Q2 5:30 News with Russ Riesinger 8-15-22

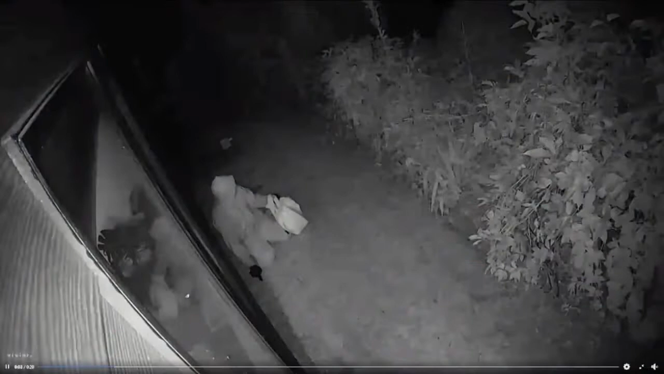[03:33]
Take a look at this video that was posted on the Billings neighborhood watch page of a man who broke into a house and stole a purse while the owner was inside. The victim, whose security cameras captured the intruder, told us she believes he was armed with a gun. The chief says guns are being used in all kinds of crimes. We have a significant incidence of violent crime where guns are prevalent.